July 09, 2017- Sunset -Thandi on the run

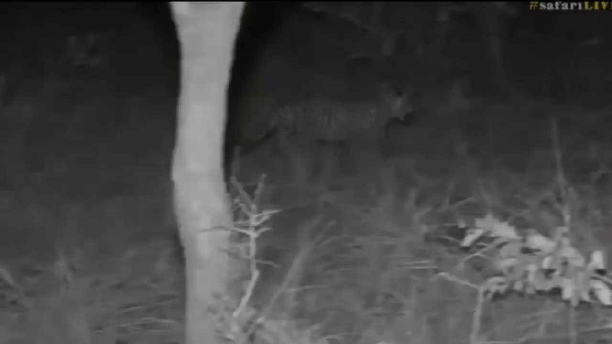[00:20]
I hold on tight. I don't know what she's heard. Sorry. I know we've only got 60 seconds to go Maybe just like Lester, but we need to move what she got something check.
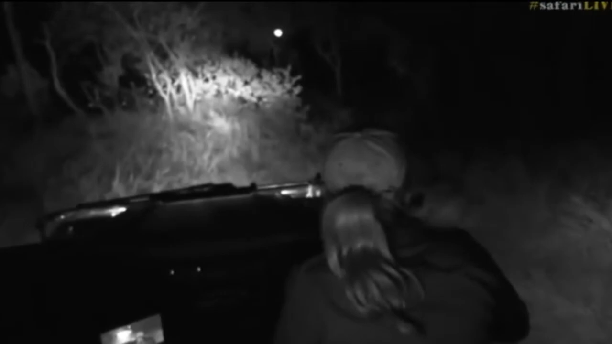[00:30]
Oh hyena. Oh my goodness. How exciting a Turn of events hyena has joined the show.
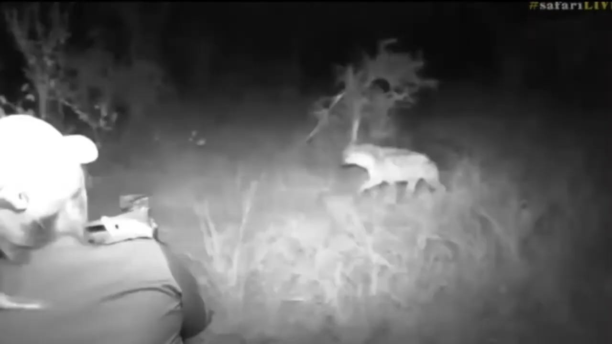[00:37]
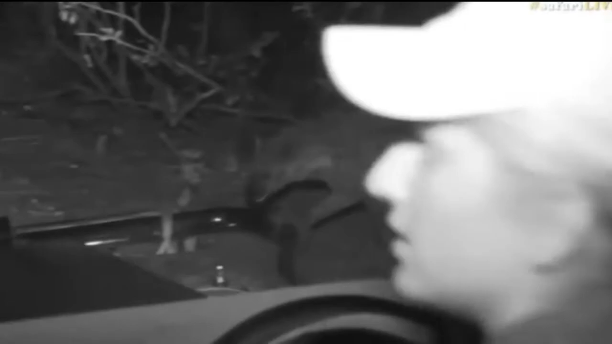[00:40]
Oh Wonderful, we're not going to end we're going to extend a little bit for one more minute That's exactly why she's been panicking this entire time.
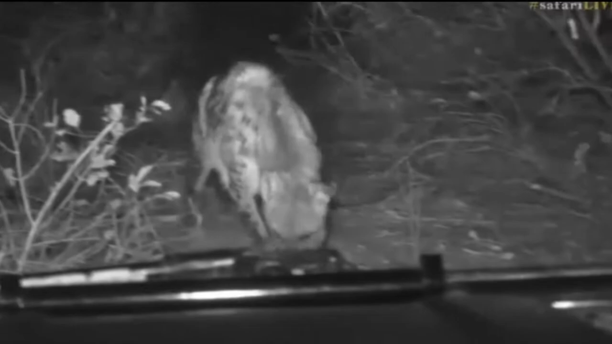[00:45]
I knew that she'd heard or smelt or something and you my friend
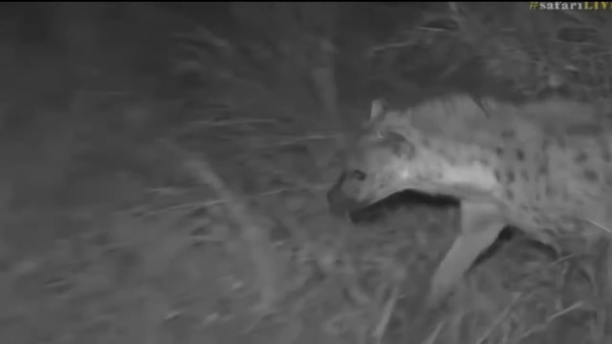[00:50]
Are the reason for it now? I'm hoping you're taking some screenshots so we can try and identify who this hyena is she has very tattered ears Very very very tattered ears.
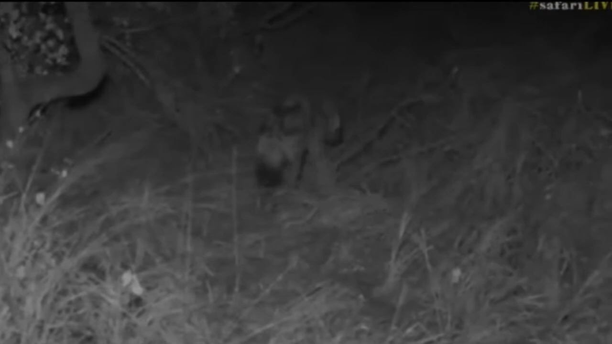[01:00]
She's a doesn't look like a particularly young girl either No, I think she's trying to find those stomach contents now and our dear friend Tundi is in the tree goodness. She went up quickly. She actually got quite a fright and She ran I was wondering why she started slinking around like that.
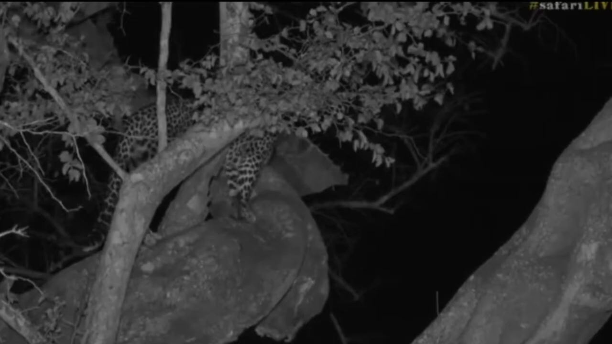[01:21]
How interesting now like I said normally what happens when I Hyena comes in a leopard will actually stand their ground and snarl and spit in the face of their competitor She wasn't standing for that.
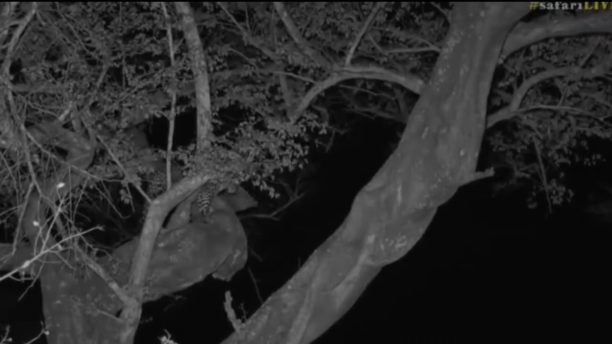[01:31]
I think she took the easy way out and just ran up to the top of the tree I don't blame her. I also wouldn't want to risk energy any injury that hyena did come in Sort of like a wrecking ball. It wasn't stopping. I thought it was going to run into us at one point, too Wow, I'm just gonna see you Yes, the hyena is now eating if you want to have a look at the hyena again here it comes
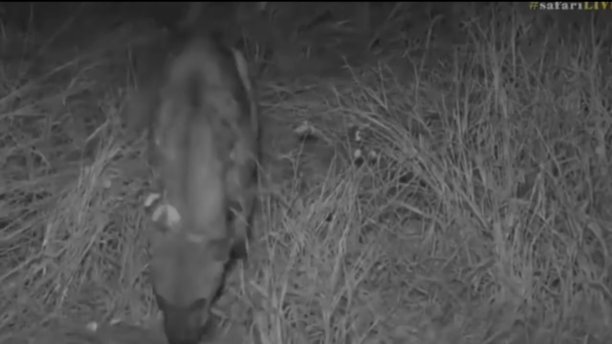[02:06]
I'm gonna turn my spotlight off as it walks past the car Coming right up now the hyena doesn't look like it's particularly hungry It looks like it's eaten something already.
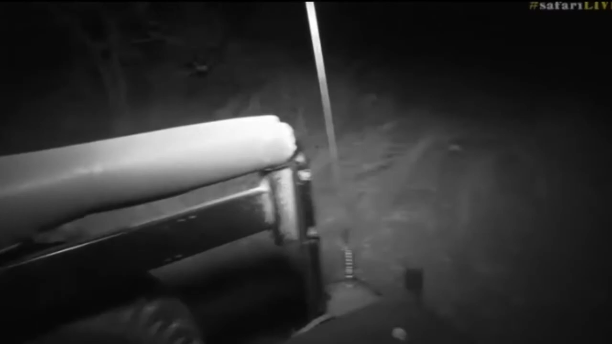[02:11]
Are you gonna come here? Let me try and bend this light back now. There it is. Hello Well,